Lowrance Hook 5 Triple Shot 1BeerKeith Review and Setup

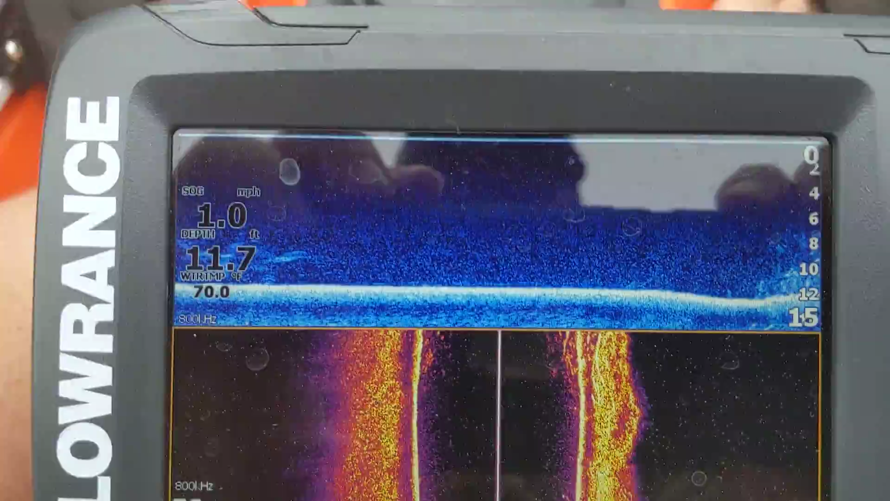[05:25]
On screen: depth 11.7 ft, speed 1.0 mph
and here we go so now we're actually starting to see some of that so you can get an idea what that weed line
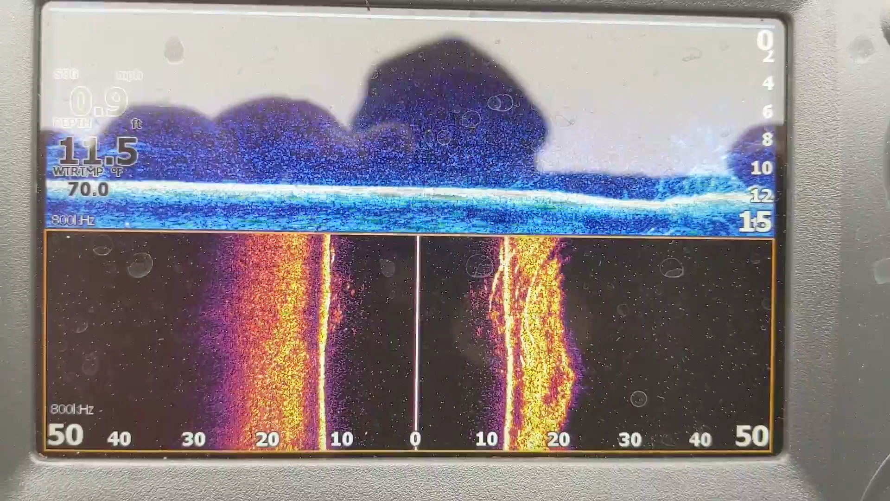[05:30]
On screen: depth 11.5 ft, water 70.0°F
looks like there's some edges coming in the downscan's picking it up as well so I can kind of see that
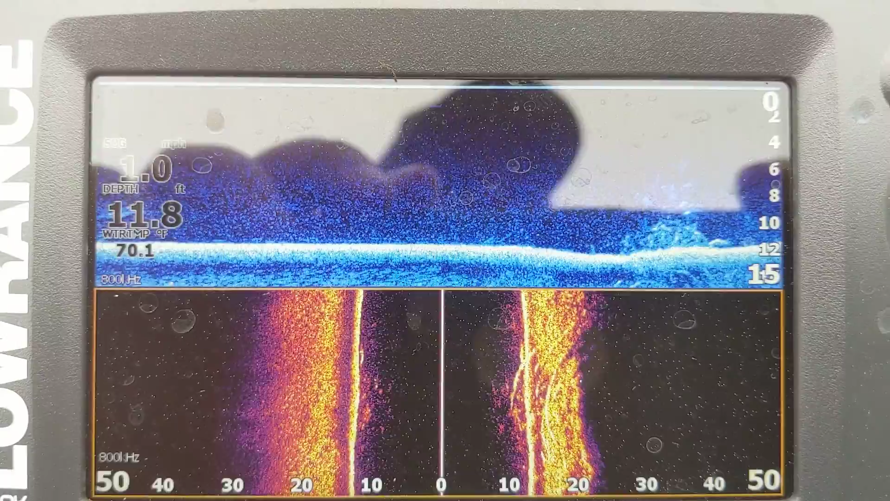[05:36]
On screen: depth 11.8 ft, water 70.1°F
there's something going on down there give me an idea of what it is I'm looking at you know as well as just be able to go
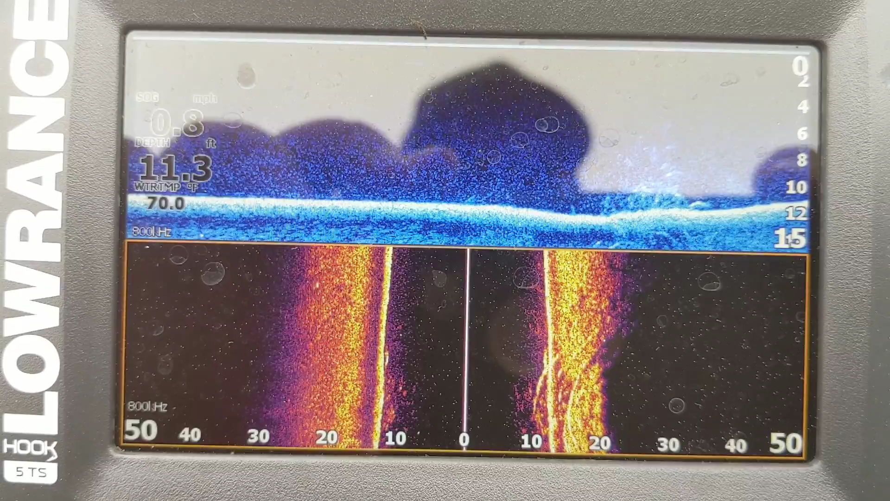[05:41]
On screen: depth 11.3 ft, water 70.0°F
through and look at that the one thing that's a little bit kind of annoying on this maybe it's more just said and I haven't gotten hands on getting a quick waypoint is a little more painful than I'd like it to be
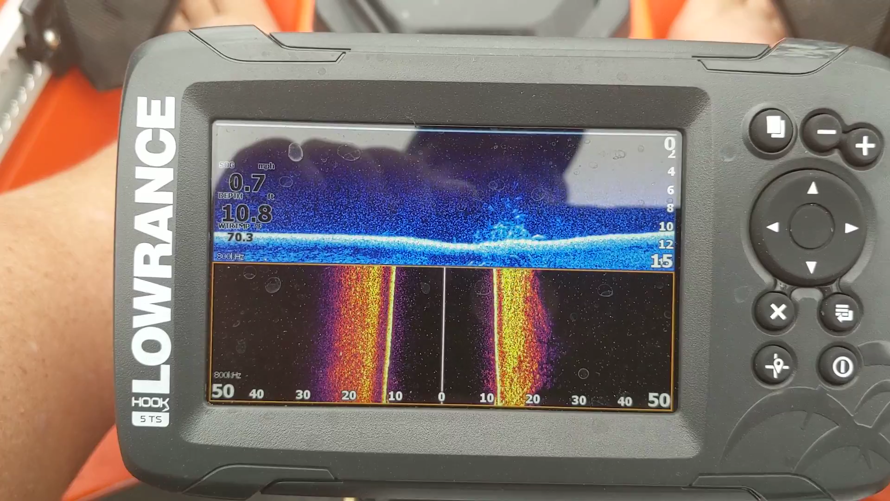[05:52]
On screen: depth 10.8 ft, speed 0.7 mph
you typically have to actually go back out to the map and then set it from there rather
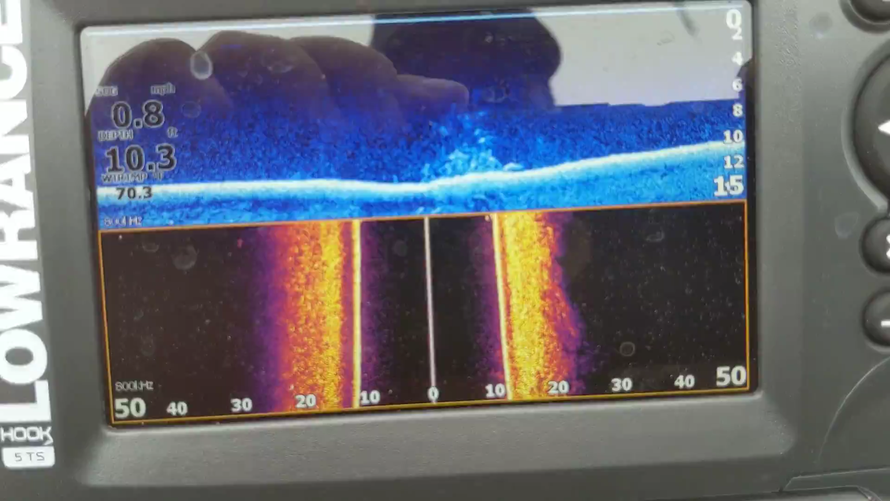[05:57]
On screen: depth 10.3 ft, speed 0.8 mph
than just being able to tag a point from here and say hey I found something interesting that may be a setting
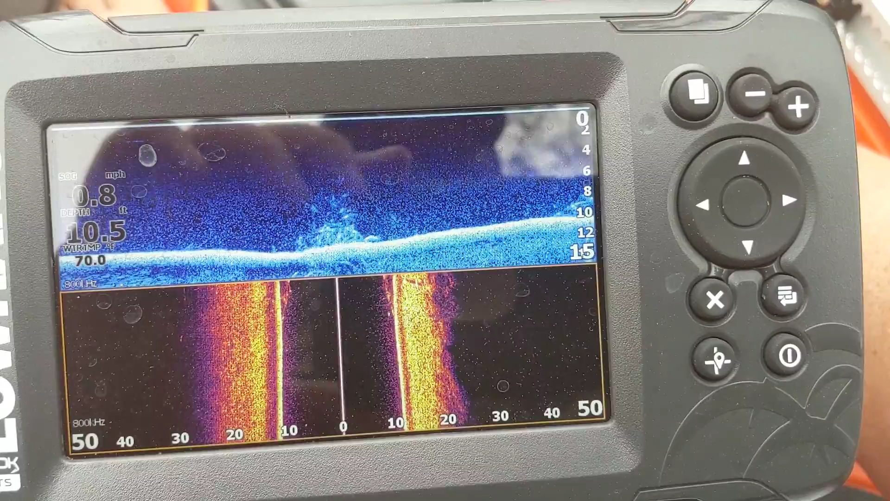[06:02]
On screen: depth 10.5 ft, speed 0.8 mph
that's on my end and not necessarily something on this I'm still kind of finding my way around it but as you can see works pretty well mounted really easily didn't have any problems with it doing
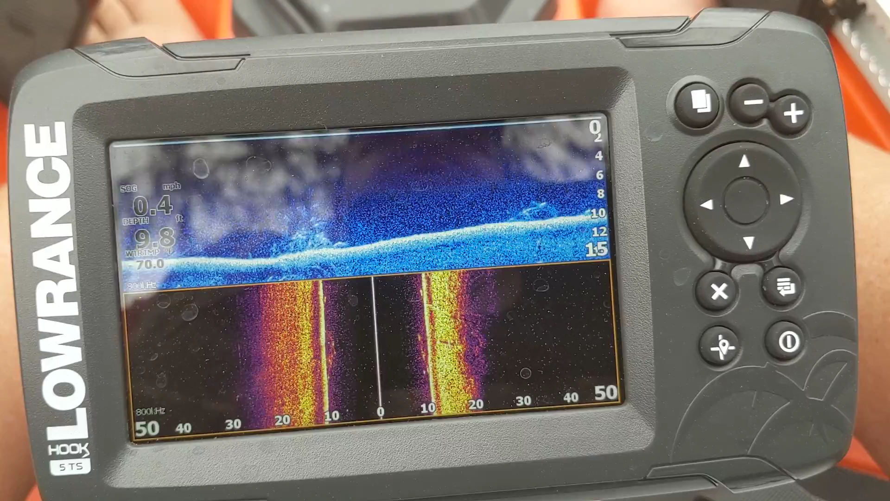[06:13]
On screen: depth 9.8 ft, speed 0.4 mph
pretty good job in here and just kind of telling me the story that I needed to tell just so I can help find some of that structure down on the bottom a little faster and really get something good out of it so that
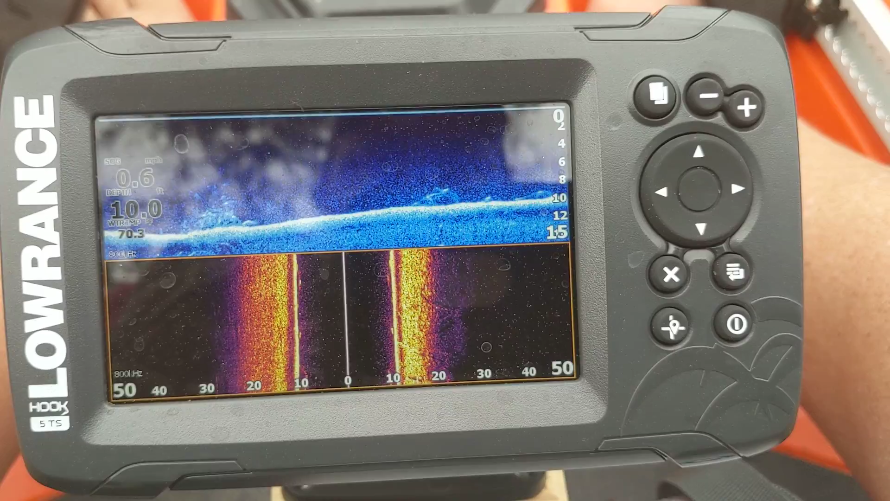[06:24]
is the Lowrance hook that's the five triple shot they do make it I think in the all the way up to the nine and you can kind of go as crazy as you want like I said in my case I wanted the five just kind of going to be in the